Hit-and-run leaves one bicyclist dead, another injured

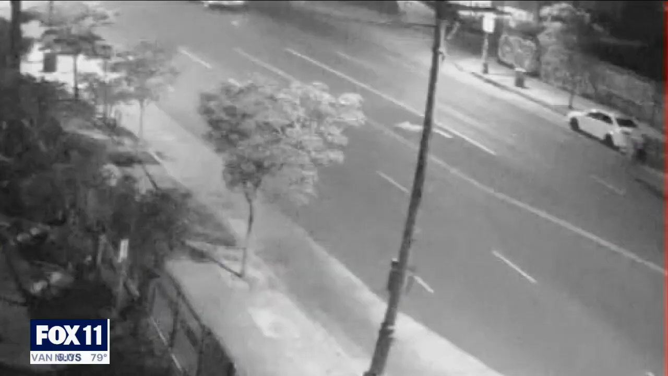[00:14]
Take a look at some of the surveillance video that we obtained out here on scene. This all happened at around three o'clock this morning in Koreatown.
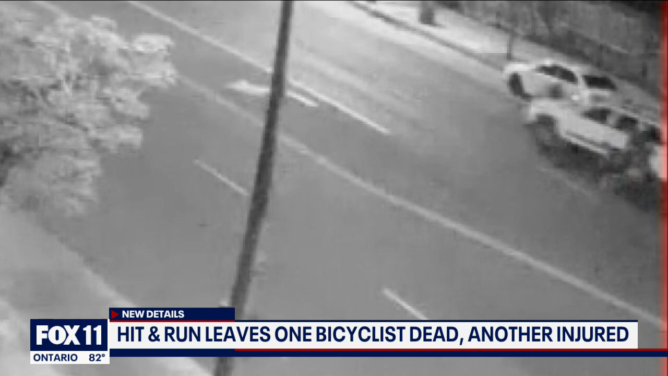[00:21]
You can see a white Jeep Cherokee coming down Olympic and the police. The driver of the Jeep was involved in another incident prior to that hit and run. The Jeep was parked on the side of a road when police say a person came up to the driver, accusing them of stealing their vehicle.